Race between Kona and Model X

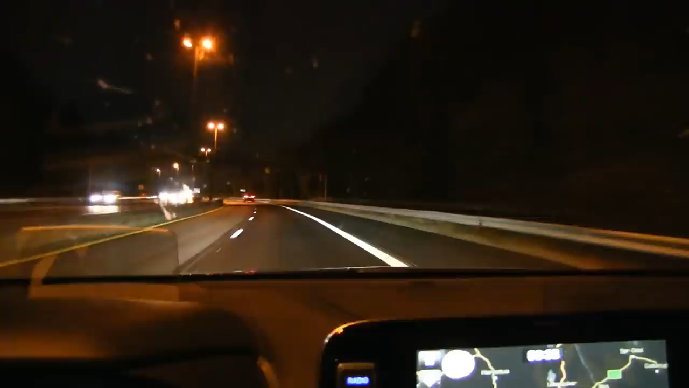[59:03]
This is a spot where Pawel ran out of juice on the Ampere E, but he was down to like 5%. I still have 13. 13, all right.
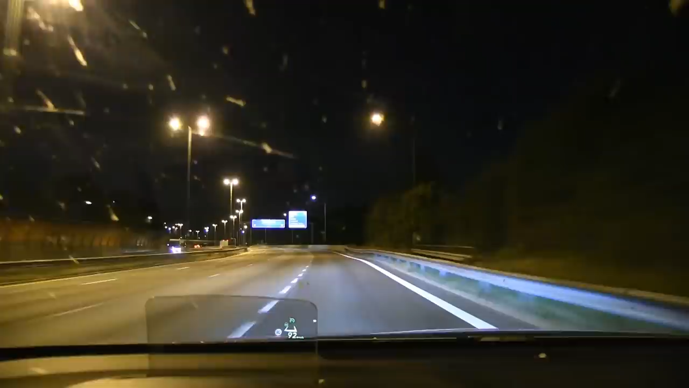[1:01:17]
This is it, the finish line.